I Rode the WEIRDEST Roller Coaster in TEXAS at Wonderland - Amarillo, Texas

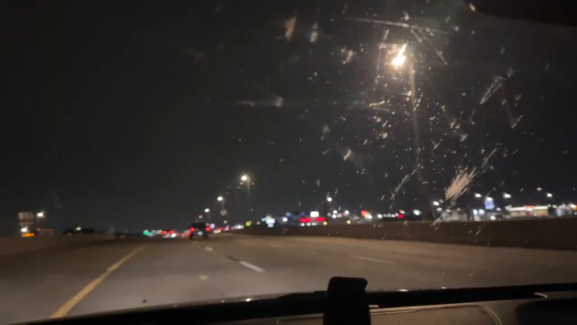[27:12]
that was insane oh my gosh i hope it happens again so it was just like lightning everywhere for a moment
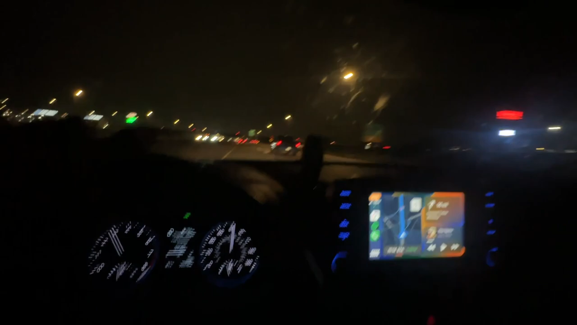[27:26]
that last 40 minutes felt like forever
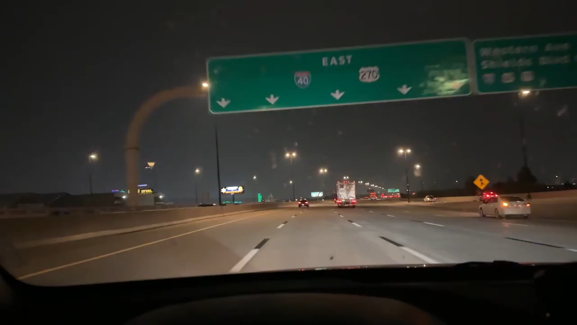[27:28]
oh hi oklahoma city remember when i thought i was gonna stay here tonight haha we still have an hour and 40 minutes
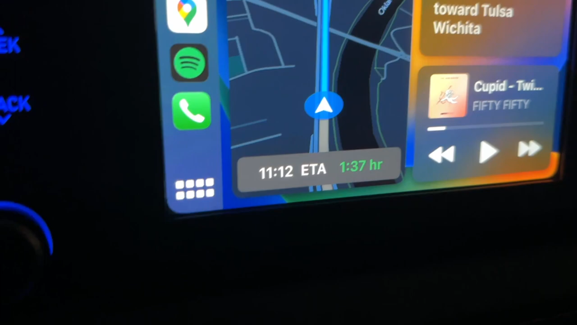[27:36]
to go we are thriving driving we're doing nothing but thriving right now oh
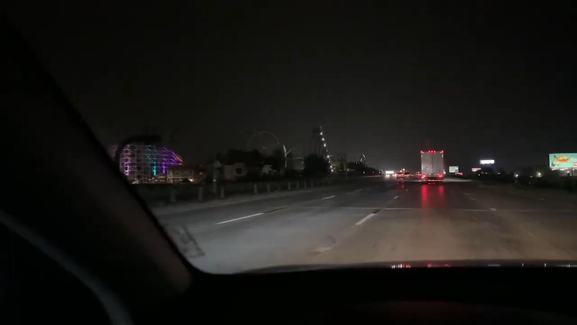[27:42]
my god there it is there's literally frontier city right there that's where we're going tomorrow we're literally driving an hour and a half away towards arkansas and then backtrack and come here tomorrow but it's
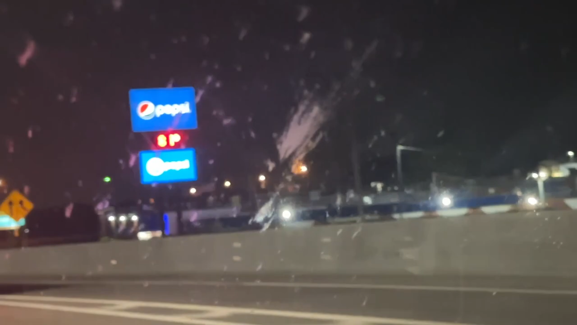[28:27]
is there just a giant pepsi sign right here what oh